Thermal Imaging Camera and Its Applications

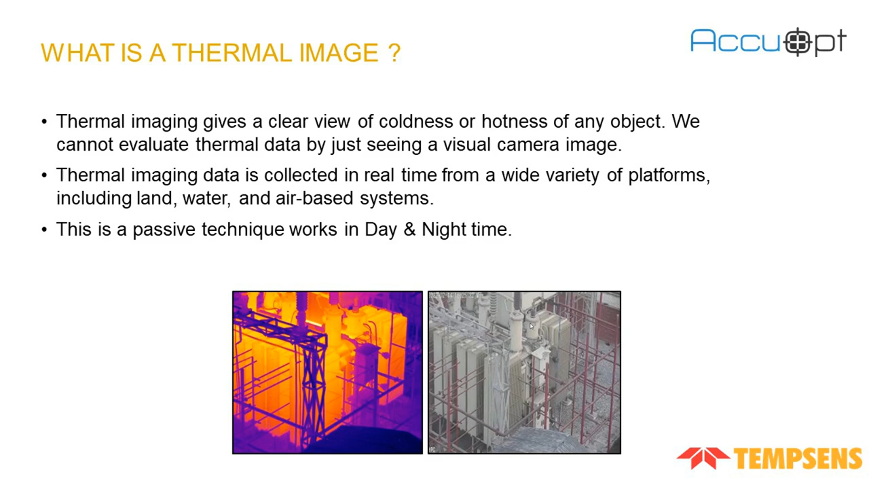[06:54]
The thermal imaging works in day and light both the time. How does thermal camera work? All objects emit infrared energy, which is known as heat signature. An infrared camera detects that heat signature of the infrared energy and then transfer that data to an
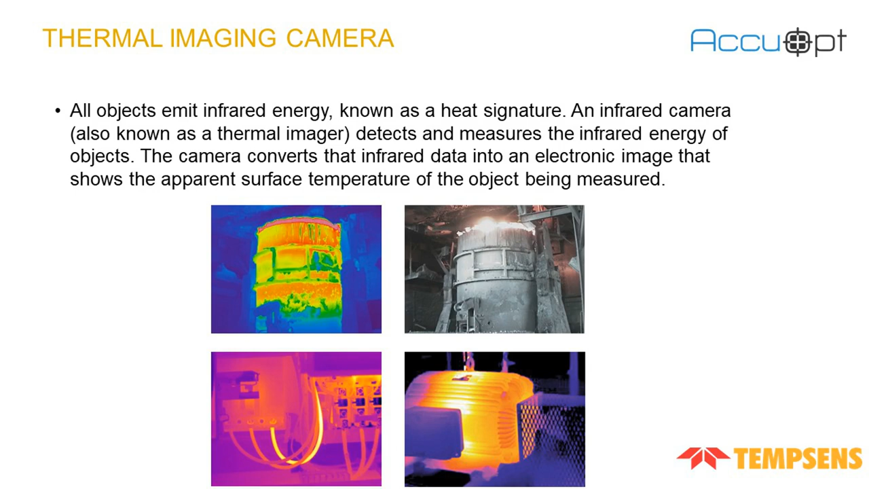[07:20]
electronic image or video that can further be used as a real-time display of the surface temperature of that object. Predictive maintenance. As it is always said that precaution is always better than cure. That is why predictive maintenance is the most common technique used to detect various signs, anomalies, and equipment performance issues. According to the current situation,
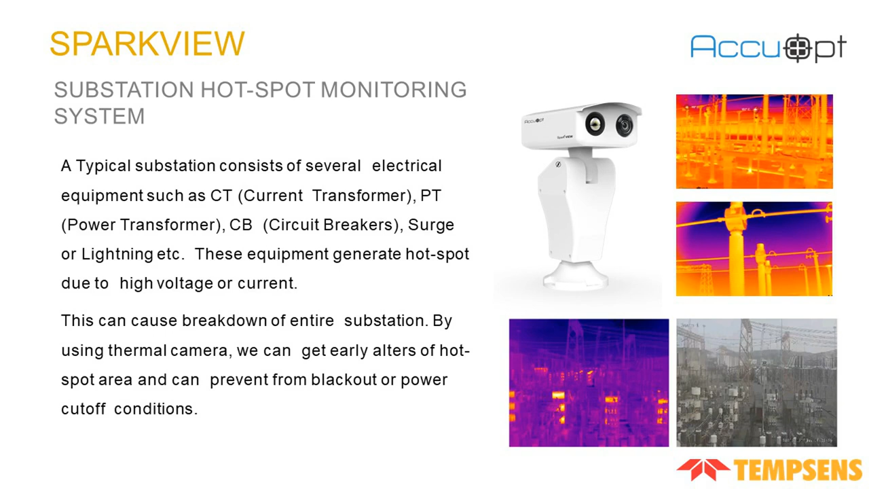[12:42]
which can generate hotspot due to high voltage current. This can cause the breakdown of entire substation. By using our SparkU system we can get early alerts of the hotspot generated and can prevent the blackout or power cuts of conditions.
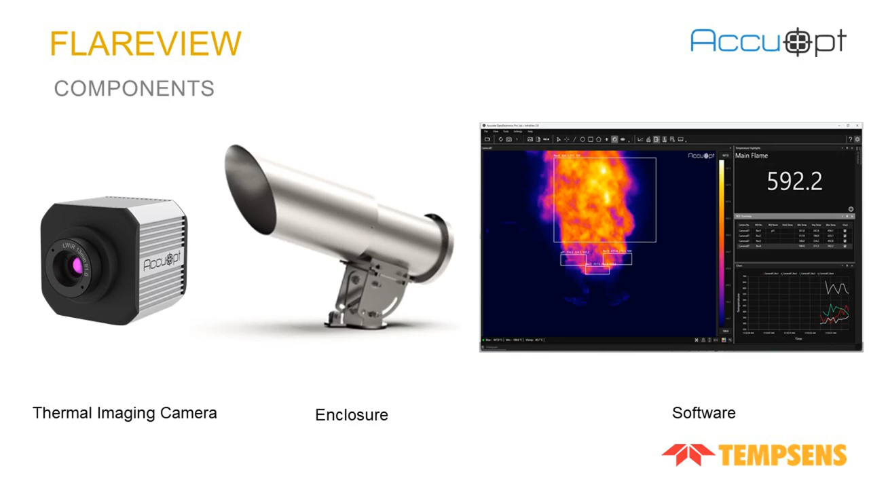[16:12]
These are the components of PlayerView system with thermal imaging camera, PlayerView enclosure and that software. This is the video of our camera pointing towards the PlayerView. As I will say you that this is a daytime video and you can see that there is a clear image of the flare. We have also drawn different ROIs to measure the
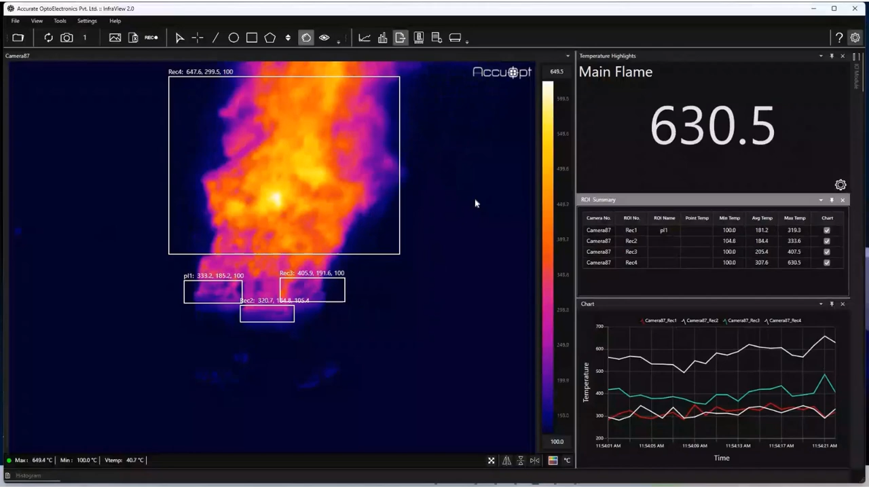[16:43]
On screen: max 649.4°C, min 100.0°C
correct accurate temperature of the the flare.
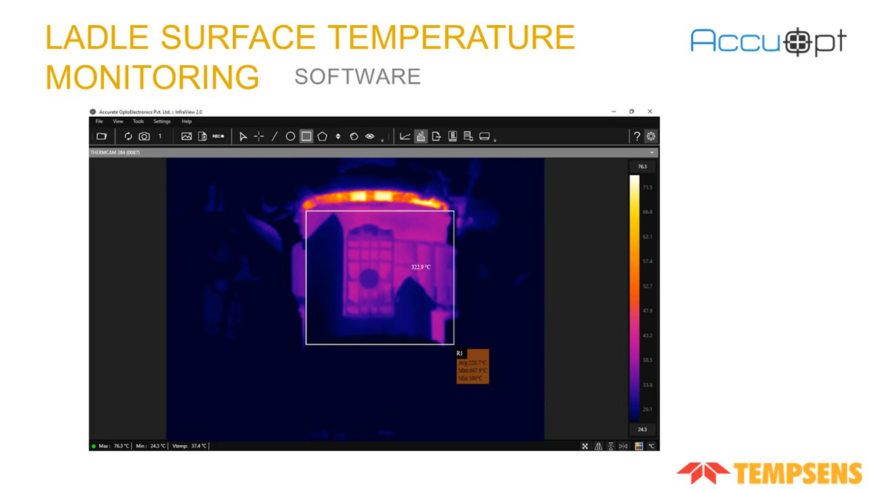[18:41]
maximum 607.9 and minimum as 100 degree Celsius. This is the surface temperature of the ladle during the operation. The next one in the refractory healthiness is co-coven door, surface temperature monitoring. Co-coven door is a type of door which is used to seal the co-coven chamber or to maintain the control environment throughout the carbonization process. The refractory lining of co-coven will start degrading due to high temperature impact which may lead to complete depletion and also have greater chances of accident. Thermal monitoring of co-coven door is a critical practice
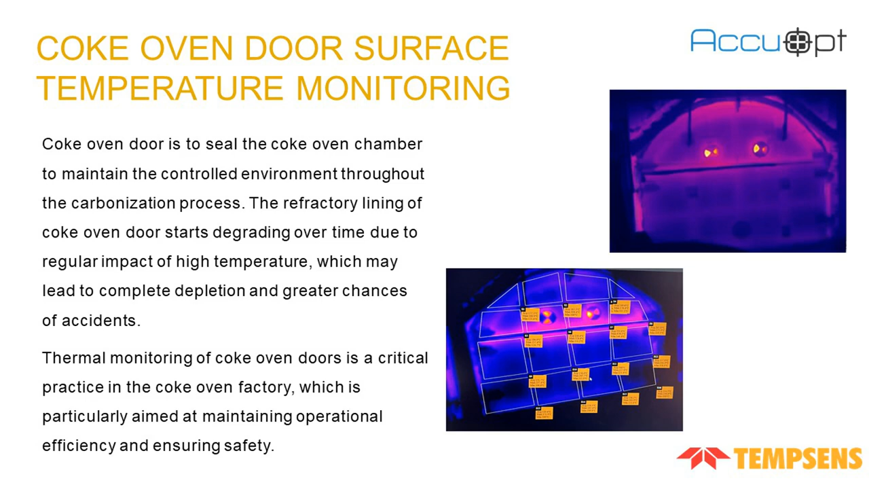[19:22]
which is particularly aimed at maintaining efficiency and ensuring the safety of the plant. The next one is GRI or pellet kilon surface temperature monitoring. As you all know, industrial kilons are very large refractory line rotating drums which are commonly used in cement industries. The refractory lining of industrial kilon is the most important component to withstand the high temperature as well as the corrosive nature which is inside the kilon. The most effective methods to detect the surface temperature is using thermography.
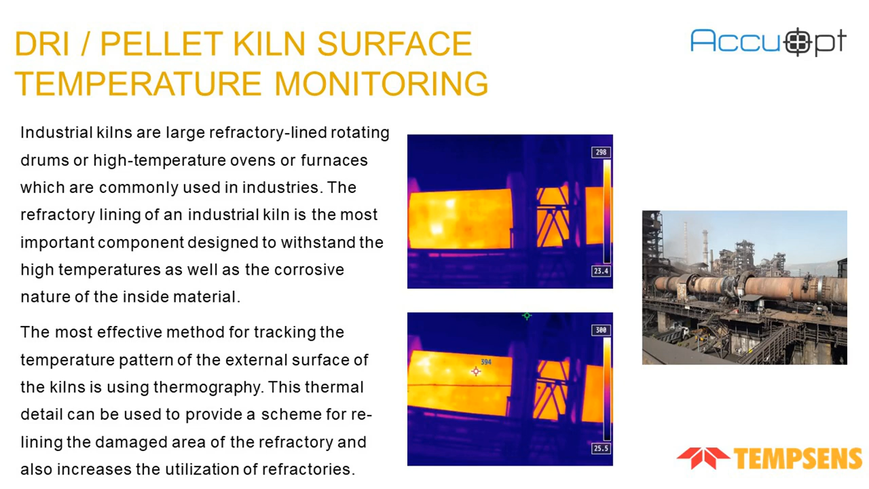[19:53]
This thermal detail can be used to provide a scheme for relining to increase the utilization of the refractory. The Tunday surface temperature monitoring which is same as the refractory lining.
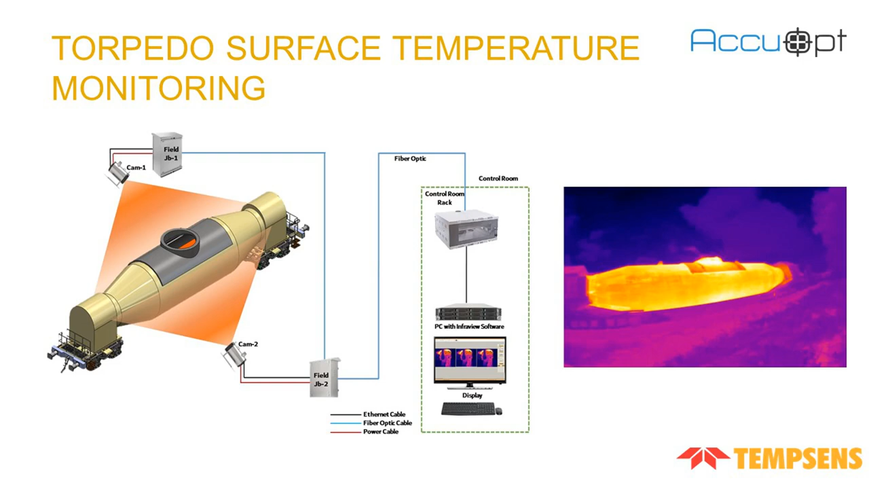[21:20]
Moving further, we have die temperature monitoring. In the die casting process, the molten metal is forced into the mold cavity with very high pressure. Surface monitoring of dies during this process is very important to measure the uniform temperature after as well as before and after of each casting.
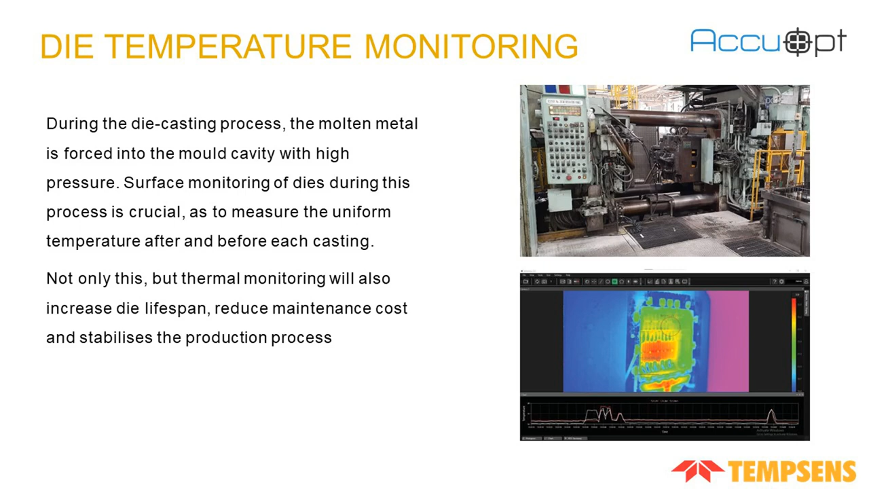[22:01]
Not only this, but thermal monitoring will also help in increasing the die lifespan, reduce maintenance cost and also stabilizes the production process. It will also save the time. Sinter bed discharge monitoring. When Sinter is discharging from the Sinter bed conveyor, it is very important to measure the layer thickness as the temperature of the Sinter will be more than the ambient temperature.
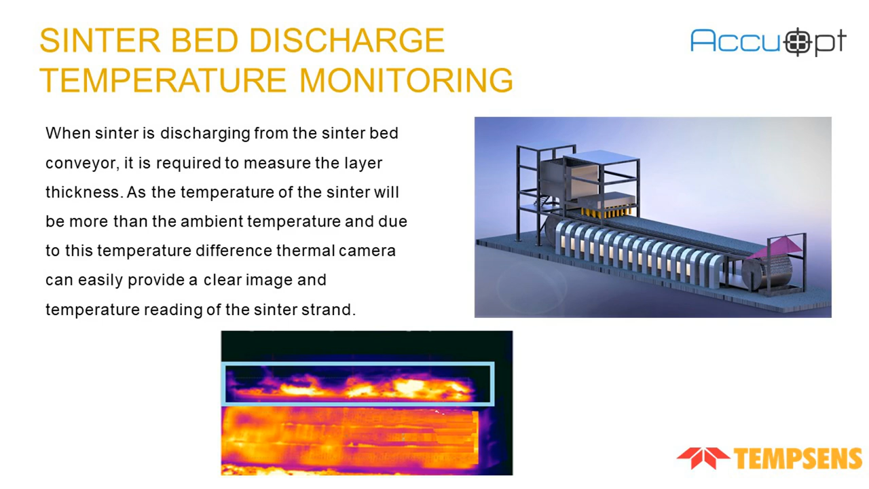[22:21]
And due to this temperature difference, thermal camera can easily provide a clear image and temperature reading of the Sinter's fan. Same as Sinter Exhauster fan temperature monitoring. Exhauster system is used to exit out the gases released by the Sinter layers during the process. Exhauster system consists of an I-deep fan, sopler and duct which leads to a set. The leaking out of oil during the process as oil drips down in the oil sump and sometimes it also starts leaking out,
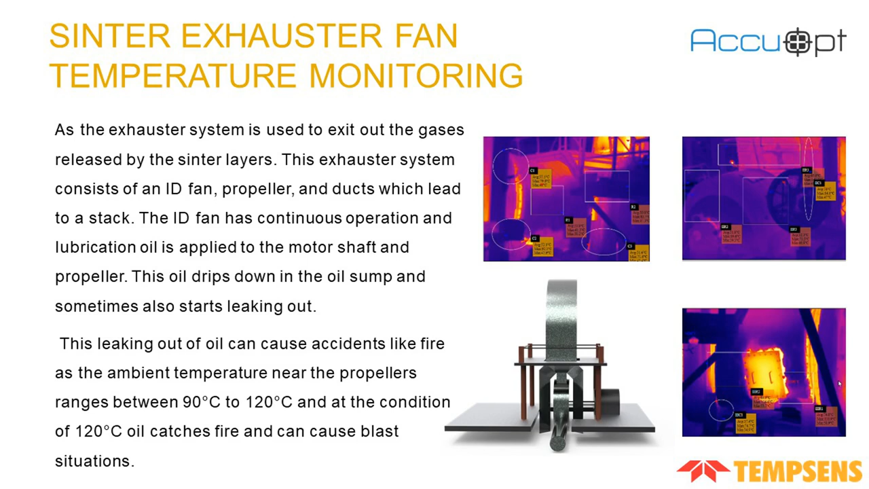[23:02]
it can cause accidents like fire as the ambient temperature is very high ranges between 90 degree to 120 degree Celsius. And at the condition of 120 degree Celsius, oil can easily catches fire and can cause blast situations. The other major application is mold moisture detection.